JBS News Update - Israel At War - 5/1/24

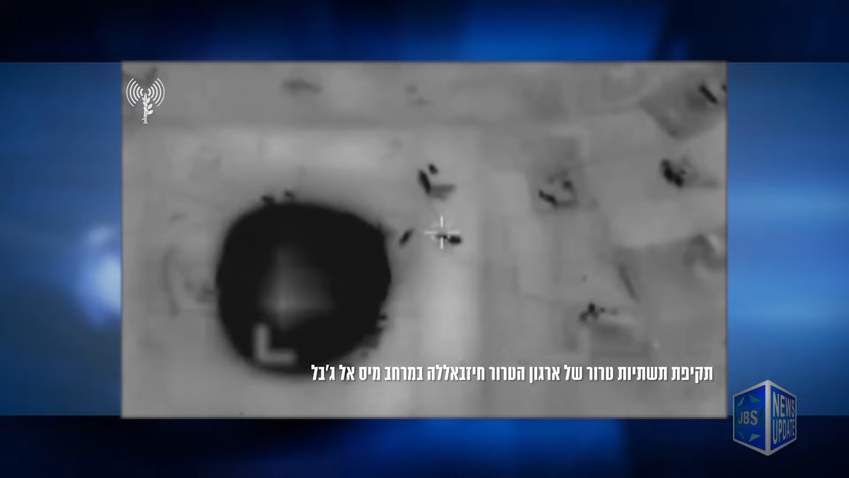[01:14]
hitting terror targets of terror group Hezbollah, who continued to fire rockets at northern Israel, including rockets.